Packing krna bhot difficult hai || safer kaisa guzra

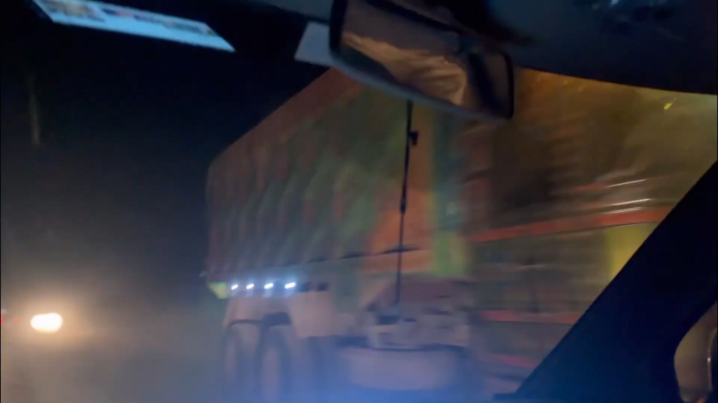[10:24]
لائٹ پڑھنے سے یہ جو اتنا زیادہ چمکتا ہے یہ بڑا پیارہ لگتا ہے مجھے تو ہم لوگ اب انشاءاللہ تعالی زیادہ سے زیادہ ایک گھنٹے میں جب میں اس پل پہ پہنچ جاتی ہوں
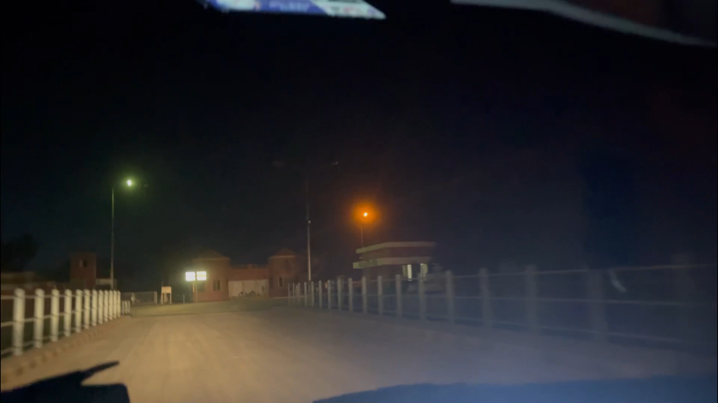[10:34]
تو ایسے لگتا ہے جیسے میں ٹانے میں ہی پہنچ گئی ہوں یعنی اپنی مدر کے گھر ہی پہنچ گئی ہوں کیونکہ یہ بہت
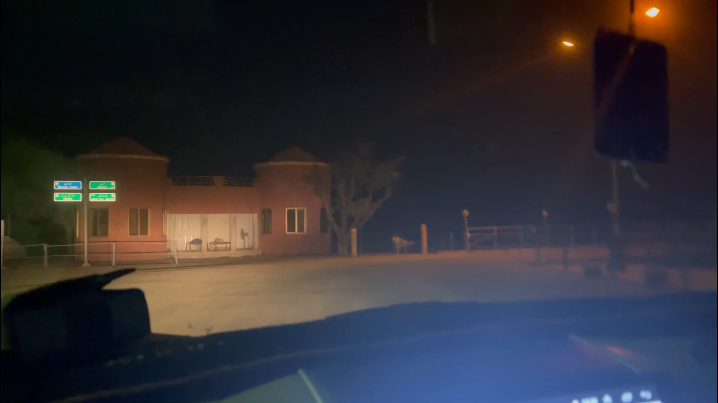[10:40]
قریب ہے ساری روڈ جو ٹوٹی ہوئی تھی وہ پیچھ رہ گئی ہے اور ابھی ہم لوگ بلکل صاف سا
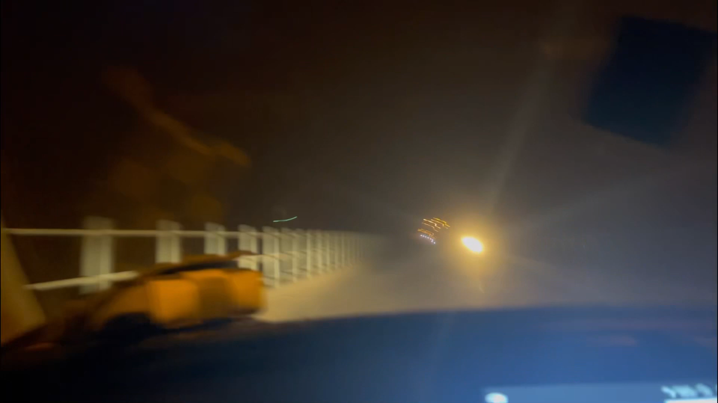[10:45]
روڈ ہے تو دس سے پندرہ منٹ میں اپنے گھر پہ پہنچ جائیں گے تو پورے راستے میں آج ہم نے سنا ہے
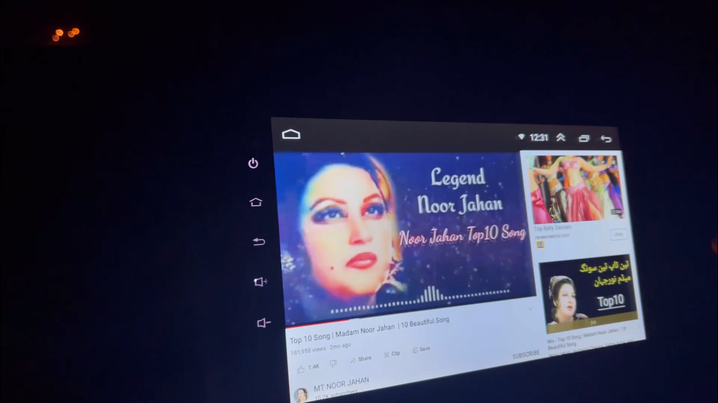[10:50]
جی میڈم نور جہاں کو اور پرانی پرانی ساری جتنی بھی لیجنڈ ہمارے گلوک آ رہے ہیں ان سب کو آج ہم نے سن لیا ہے تو ابھی ہم لوگ بس پہنچنے والے ہیں
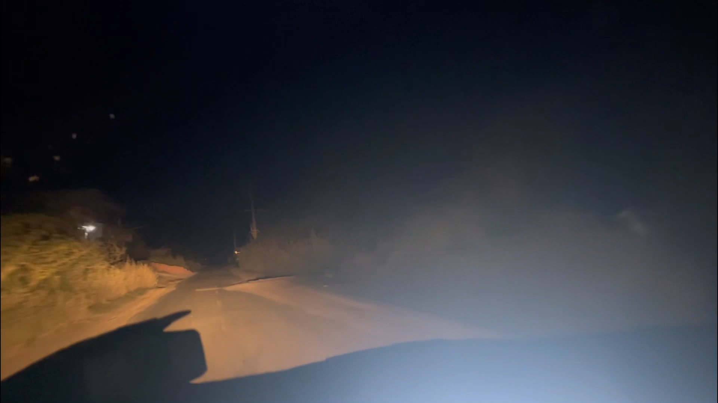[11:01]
ویو دیکھ لیں راستے کا کہ بہت رات ہو گئی ہے تقریب میں رات کے بارہ سارے بارہ کا ٹائم ہو رہا ہے تو ہم لوگ جا رہے ہیں یہ راستے میں جو گاؤں پر تھے وہ ہیں یہاں
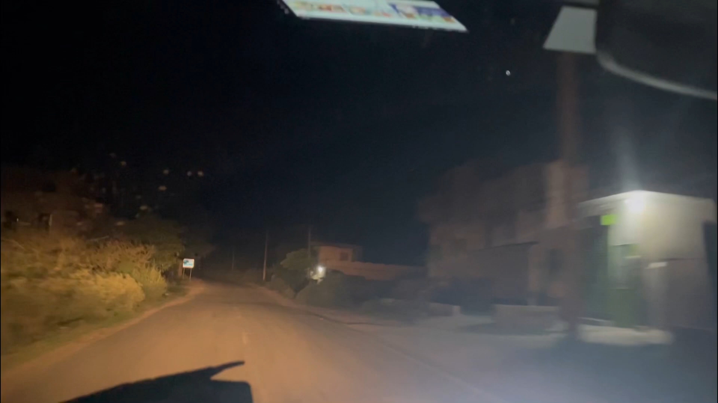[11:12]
پہ گدر تھے سڑکوں پہ بھاگتے پھیل رہے تھے اپنا حیال رکھئے گا اللہ حافظ